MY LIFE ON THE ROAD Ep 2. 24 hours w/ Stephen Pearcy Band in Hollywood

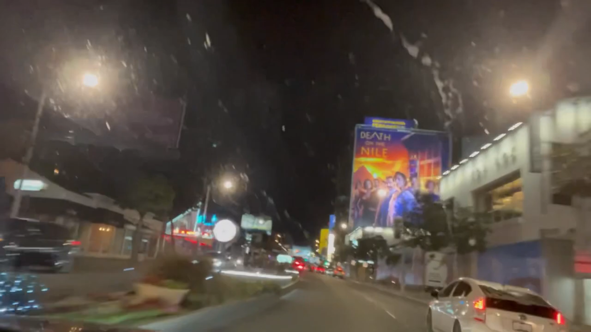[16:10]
Look at Mel's. This is a very famous place you would like to eat. Very important. Look at the line.
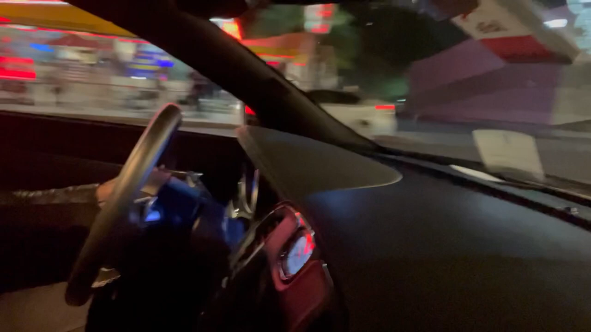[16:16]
Yeah, I wouldn't go there. I guess when it comes to the coconut teaser. Where's the coconut teaser? It used to be up here on the left, right?